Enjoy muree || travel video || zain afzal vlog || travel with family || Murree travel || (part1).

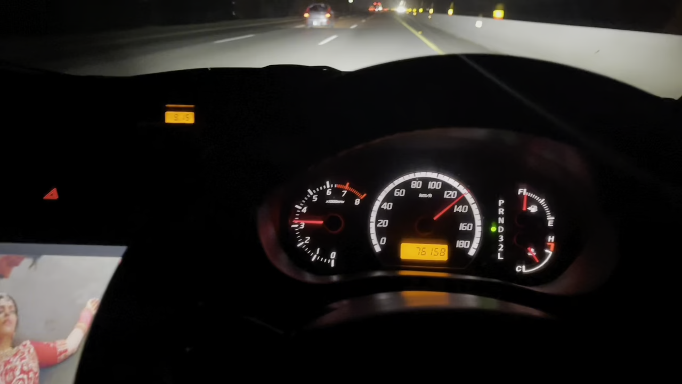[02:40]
موسیقی ملکم بینٹ ہم لوگ ماشاء اللہ کلرکہار پہاڑوں کے اوپر چڑھ رہے ہیں ماشاء اللہ یہ دیکھ سکتے ہیں آپ لوگ
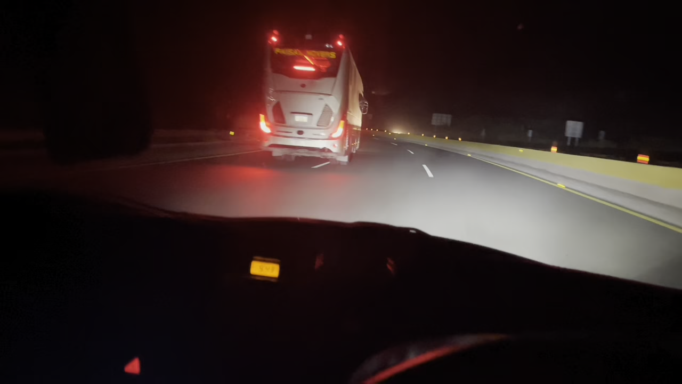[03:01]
ہم لوگ اللہ کا شکر ہے خیر و حفیت سے کلرکہار ماشاء اللہ پہنچ گئے ہیں تو انشاء اللہ ہمارا سفر جو ہے وہ جاری ہے
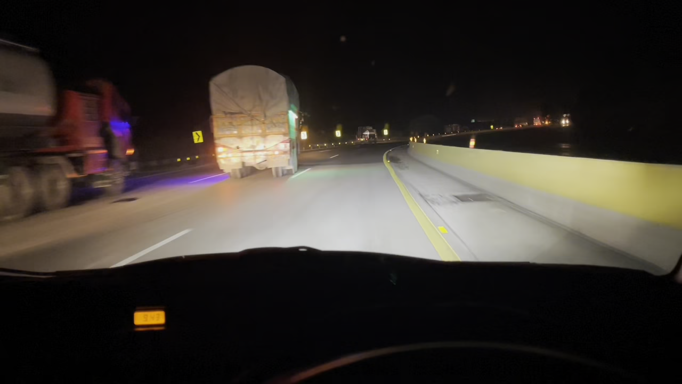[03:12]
الحمدللہ اللہ باقہ بڑا شکر ہے شکر الحمدللہ اللہ باقہ ہمیں خیر و حفیت سے پہنچائے تو ہمیں دعاوں میں یاد رکھیے گا بہت بہت شکریہ یہ دیکھیں ہم لوگ جو ہیں پہاڑوں پہ چڑھ رہے ہیں کلرکہار کے پہاڑ رات ہیں لیکن رات میں کچھ میں دکھا نہیں سکتا آپ لوگوں کو
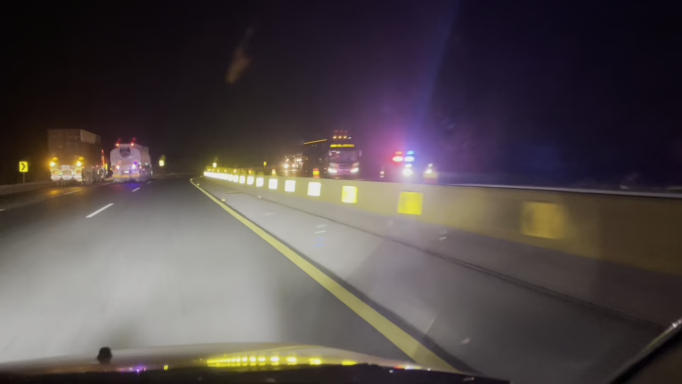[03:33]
یہ بس یہ گاڑیاں آپ کو نظر رہیں گے کراک گاڑیاں اور یہ چیز نظر رہیں گی بس اور کچھ نہیں اور یہ دیکھیں یہ بسوں والوں کو کیا علاج انہوں نے کیا ہے بہت زبردست علاج کی ہے یہ ایک پورس والے کی گاڑی آگے ہوتی ہے پیچھے ہوتی ہے اور لائن میں انہوں نے
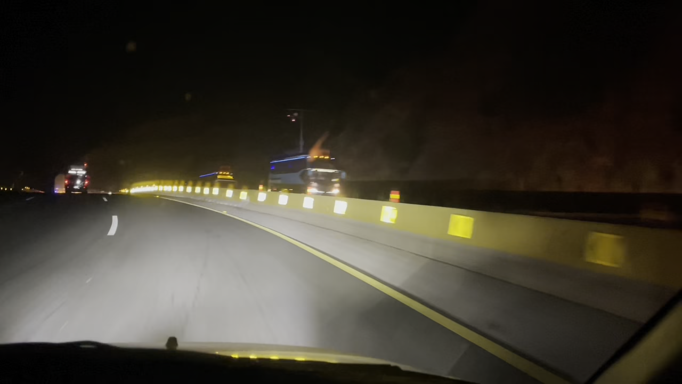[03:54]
چلتے یا چلتے یا چلتے یا انہوں نے کہیں یہ در ادھر نہیں ہونا ٹھیک ہے جی تو ان کو بیشارہ کو سہی دعا بھی نہیں ہے تو اب میں گھڑی چلا رہا ہوں
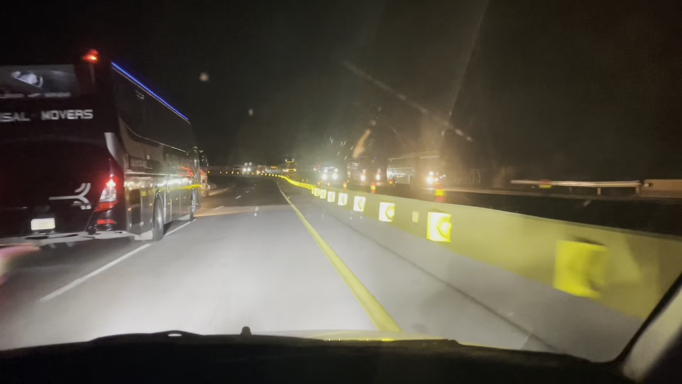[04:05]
تو میں چلا آپ کو سالسال اپڈیٹ دیتا رہوں گا ماشاءاللہ بہت ہم لوگ انجوائے کر رہے ہیں ماشاءاللہ
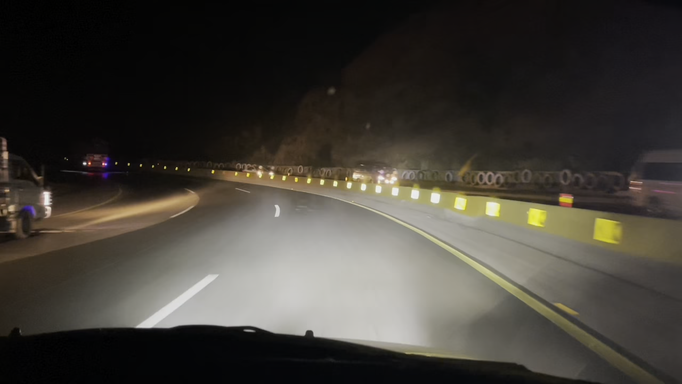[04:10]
ہمارے آپ لوگ چینل کو لائک سسکائب کرتے رہے جائے گا شکریہ ہم جا رہے ہیں جی کردے کار پہ چڑھائی ہیں چڑھ رہے ہیں دیکھیں ماشاءاللہ ملکم بیک یہ دیکھیں ہم لوگ اب ماشاءاللہ اسلام آباد پہنچ گئے ہیں اور اسلام آباد ٹھول پرازے سے اترنے لگے ہیں ہم لوگ اور موسم کافی ٹھنڈا ہے یہاں پر کافی سردی ہے ماشاءاللہ اسلام آباد پہنچ گئے ہیں
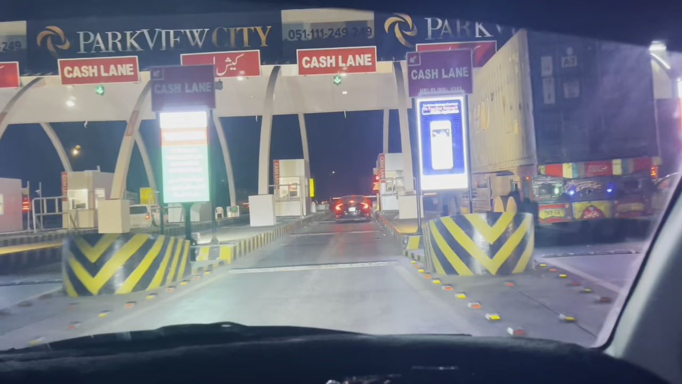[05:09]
یہ دیکھیں ہم لوگ ٹھول پلا لینو نے پہنچ گئے ہیں
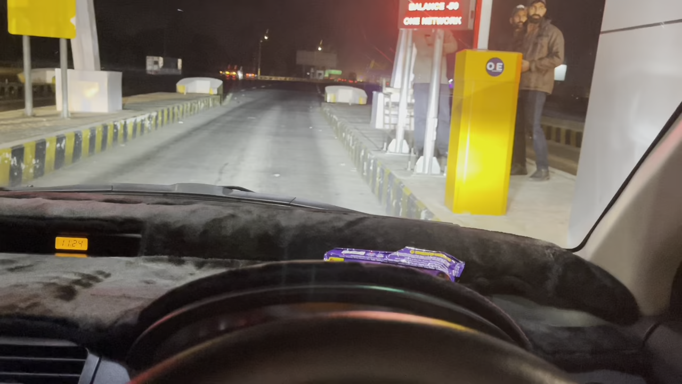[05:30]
ہم لوگ ڈھول پلا لینو سے باہر نکل آئے ہیں اور ہم نے ٹھول پلا لینو نے دیکھیں
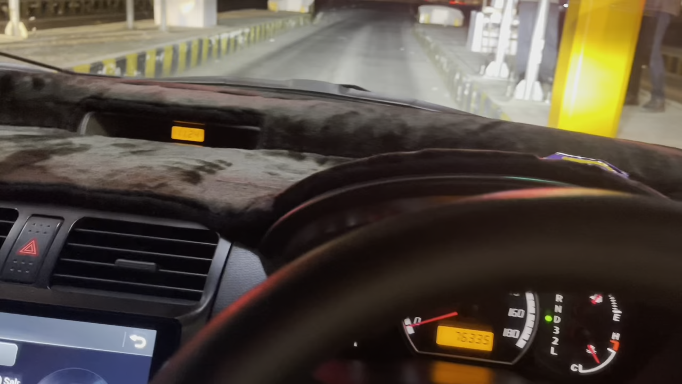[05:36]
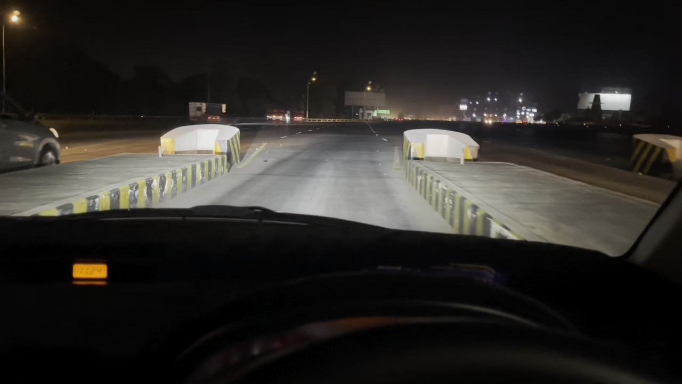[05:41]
اور ہم لوگ ڈول برلادے سے باہر نکل آئے ہیں اب ہم جا رہے ہیں مری
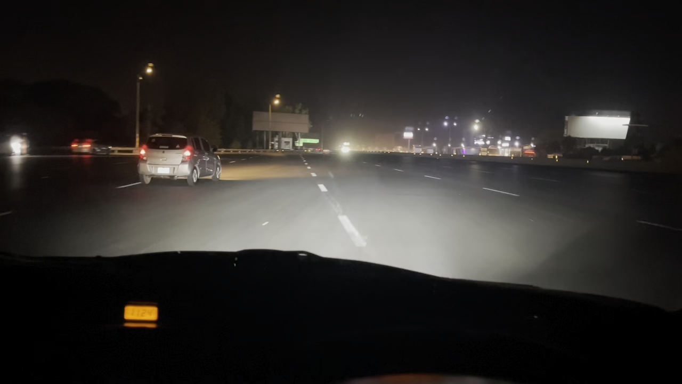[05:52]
آئی رات ہمارا وہاں پر سٹے ہوگا اور کل وہاں پر تھوڑا سا گمیں پھیریں گے کل انشاءاللہ پر سا جائیں گے کل آگیا کے دے جا رہے ہیں ہم لوگ میں آپ کو انشاءاللہ پیر کرتا لاؤں گے یہ دیکھیں ہم لوگ اب اسلام آباد کی طرف آکے کشوکا اسلام آئی روے پر چڑھ گئے ہیں اور ٹائم ہو گیا ہے کیارہ بچ کے ستائیس منٹ
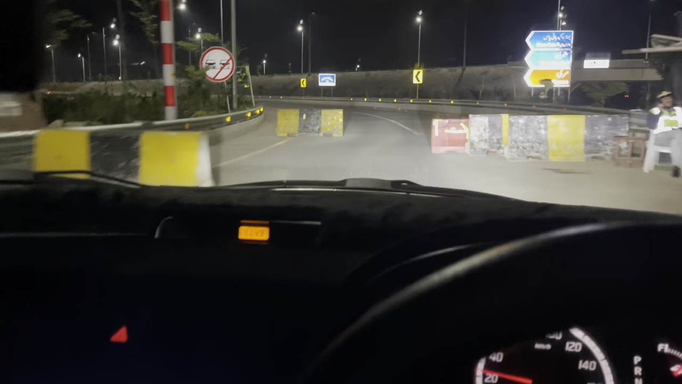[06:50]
بارہ کو بائی پاس کے طرف سے ہم لوگ جا رہے ہیں یہ نا نیا جن پنا ہوا تھا نا بارہ کو بائی پاس
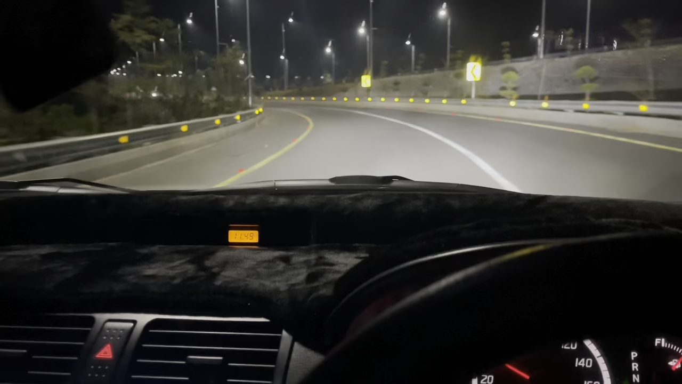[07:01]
ہم وہاں سے جا رہے ہیں اور یہ نیچے سے بلکل شہر انہ نے چھوڑ دیا سارا سارا سارا چھوڑ کے اوپر انہ نے اس کے پر پول بنا دیا اور یہ ماشاءاللہ بڑے خوبصورت بنیا ہے انہ نے پولنا اور کافی شوٹ کٹ ہو گیا یہاں سے بہت ہی خوبصورت بنیا ہے انہ تو بس ہم لوگ جا رہے ہیں اور مری ہائی وے پر بس مہنچنے والے ہیں اب یہاں بارہ کو اتر کے وہاں سے ہم ایک
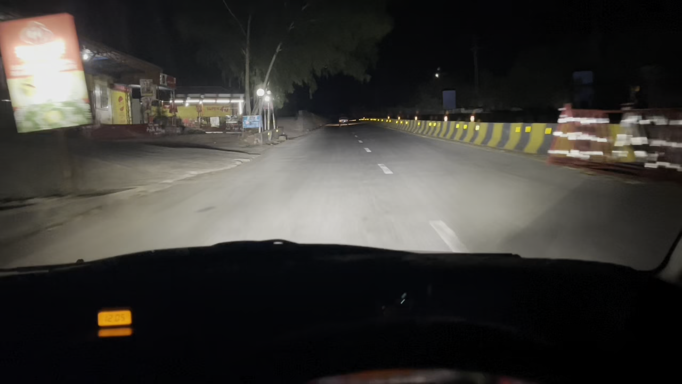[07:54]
پمپ سے پٹروڑ لائیں گے اور ہم لوگ اب جا رہے ہیں مری ہائی وے پہ اور رش تو اتنا خاص نہیں ہے ٹھیک ہے روڈ کلیر ہے سارے نا لیکن جیسے جیسے اوپر جا رہے ہیں نا تو سردی کافی زیادہ بڑھ رہی ہے تو دیکھتے ہیں اوپر جا کے ہم لوگ بس ہائی وے پہ چڑھیں گے ہیں ایکسپریس ہائی وے پہ مری کے یہ دیکھیں آپ دیکھ سکتے ہیں